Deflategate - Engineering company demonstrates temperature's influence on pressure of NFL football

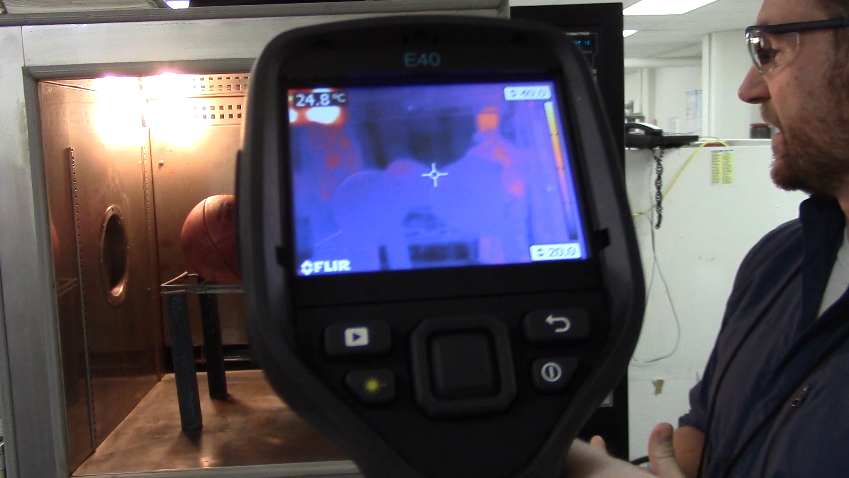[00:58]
On screen: spot 24.8°C
They should be at or near the chamber temperature of about 24 to 25 degrees Celsius.
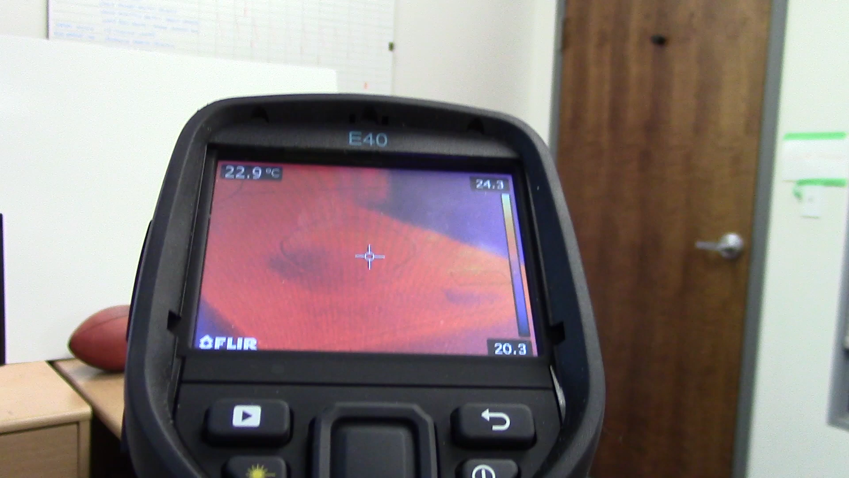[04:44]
On screen: spot 22.9°C
The ball shows no substantial difference in temperature anywhere on its surface. Okay, so now we will come back.
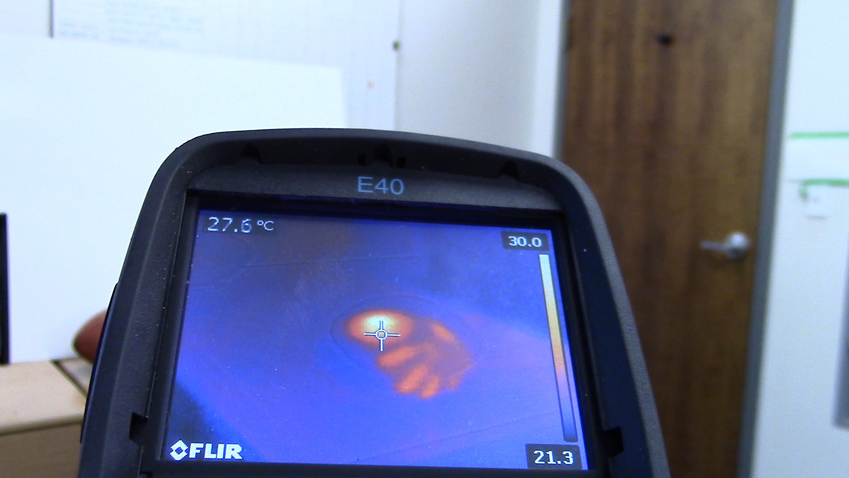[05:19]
On screen: spot 27.6°C
And that hot spot is, you can see my hand on the ball, where my hand was adding the thermal energy as well as the hot spot from the rubbing, which has brought the ball temperature up to about, looks like about 29 max. But obviously, I could have worked it harder and gotten a higher temperature.
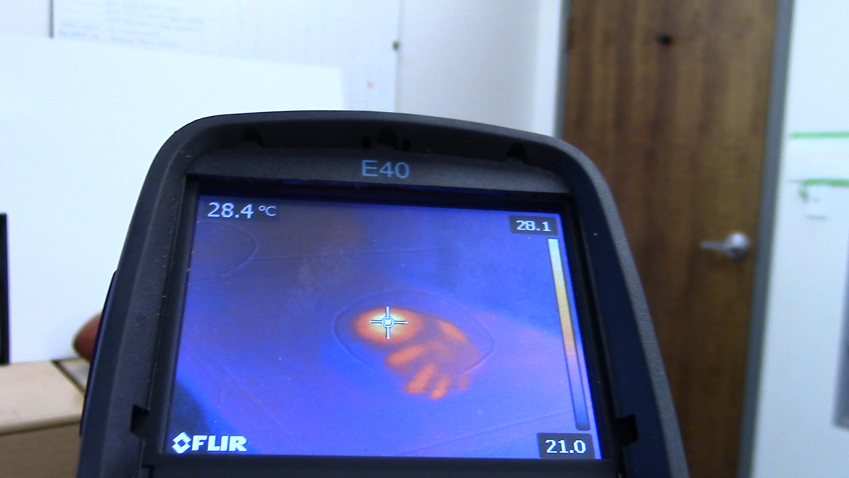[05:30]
On screen: spot 28.4°C
So that shows how adding friction to the ball could also change the temperature of the air inside.